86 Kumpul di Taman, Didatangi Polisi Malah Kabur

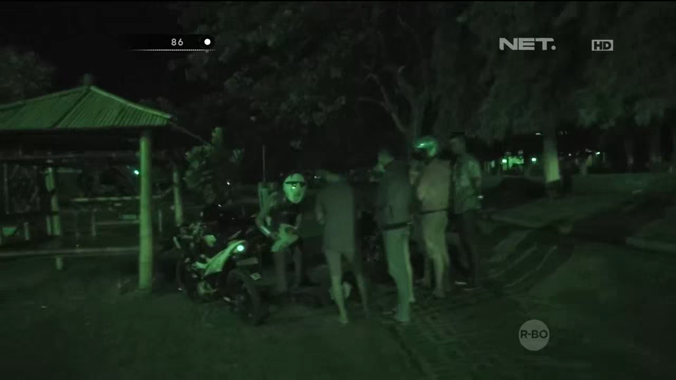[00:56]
Para remaja yang di Taman ini melihat kedatangan petugas, mereka semua berusaha langsung lari.